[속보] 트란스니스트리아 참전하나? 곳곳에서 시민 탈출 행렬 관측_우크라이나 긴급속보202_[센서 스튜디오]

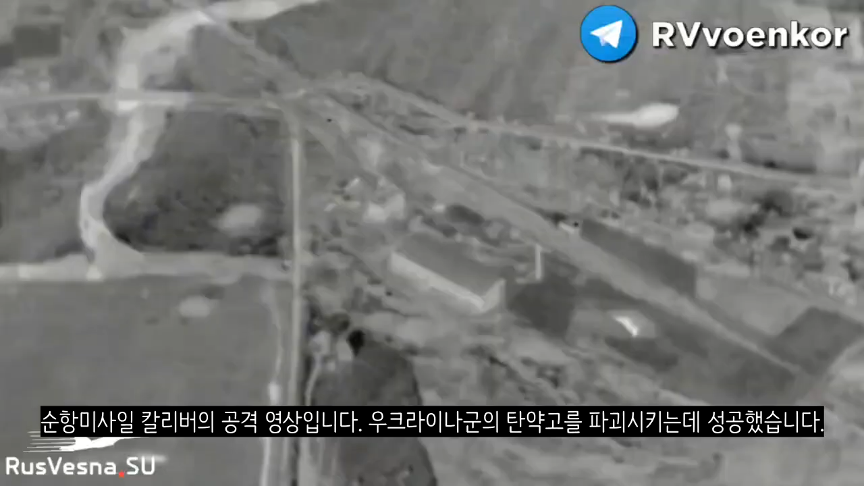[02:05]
신항미사일 칼리버의 공격 영상입니다 우크라이나군의 탄약부를
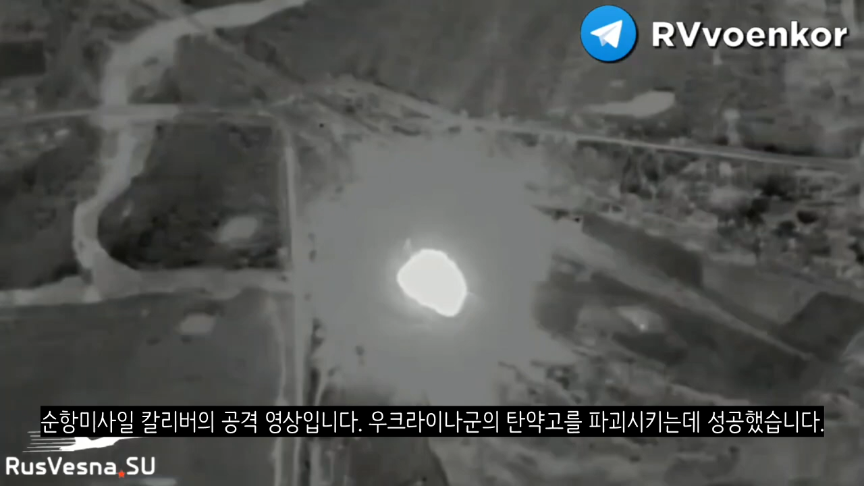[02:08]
파괴시키는데 성공했습니다 러시아군 152mm 곡사포입니다 무스타B 곡사포의 폭격 모습입니다